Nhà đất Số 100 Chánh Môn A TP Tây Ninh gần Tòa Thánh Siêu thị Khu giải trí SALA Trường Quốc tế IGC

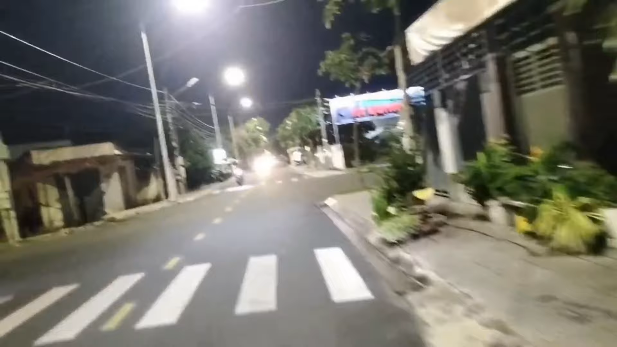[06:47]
Mấy anh chị nha Em chính chủ hôm nay em quay thêm Cái buổi tối của đường Chánh Môn A Cái nhà em cần bán là nhà số 100
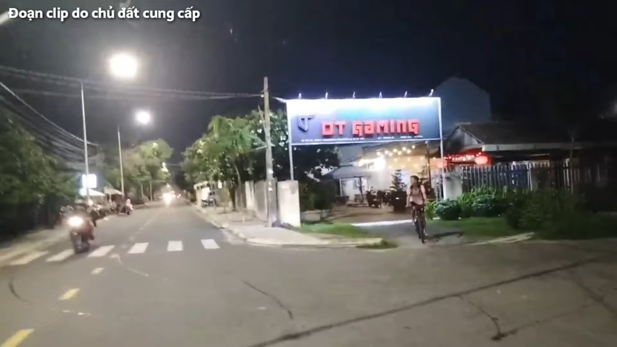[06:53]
Chánh Môn A Mặt tiền đường luôn mấy anh chị nha Có một vài anh chị ở xa Mấy anh chị yêu cầu em quay thêm đường Buổi tối cho mấy anh chị xem Thì đường buổi tối rất là sung túc hơn là buổi sáng Tại vì buổi tối ở khu vực này Quán cà phê rất là nhiều và đông lớn Những cái quán cà phê này quán nào cũng
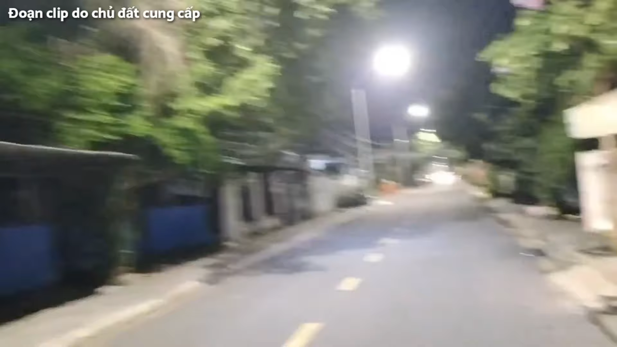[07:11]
đẹp hết anh chị ơi Trên mặt tiền đường này Thì mấy anh chị có thể kinh doanh quán cà phê Quán ăn hoặc là nhà thuốc Từ trên đoạn đường này Thì em chưa thấy một cái nhà thuốc nào hết Nếu anh chị cho thuê Hoặc mấy anh chị kinh doanh đều rất là